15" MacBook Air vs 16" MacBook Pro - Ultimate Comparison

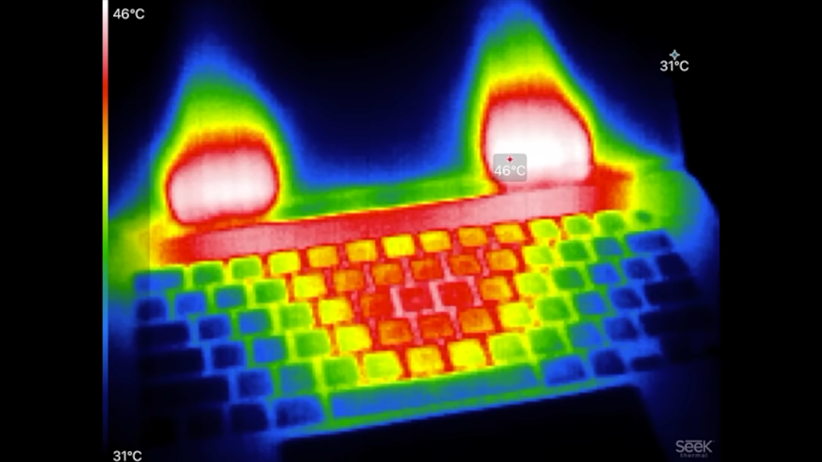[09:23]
On screen: scale top 46°C, scale bottom 31°C
thermal cam you guys can see that the 16 inches hottest spot is on the screen where the exhaust vents bring the exhaust up and if we look at the keyboard i saw there for a second 42 degrees was the hottest part compared to the air where that
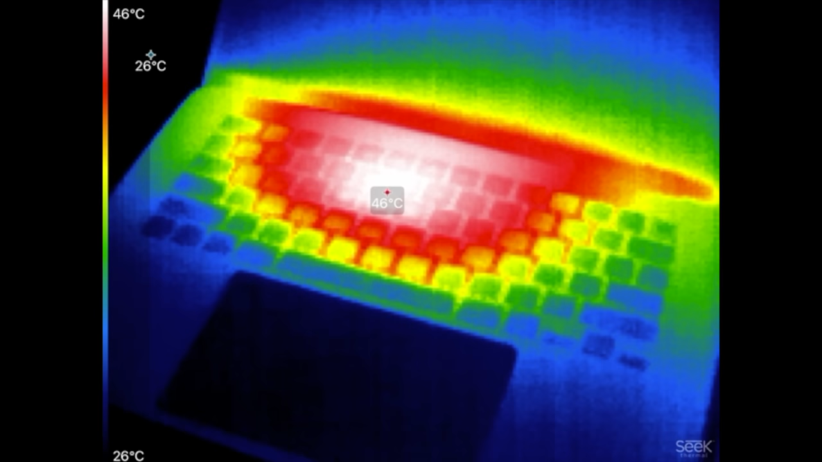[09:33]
On screen: spot 46°C, scale top 46°C, scale bottom 26°C
heat is higher 46 and it spreads out a lot more so on the keyboard and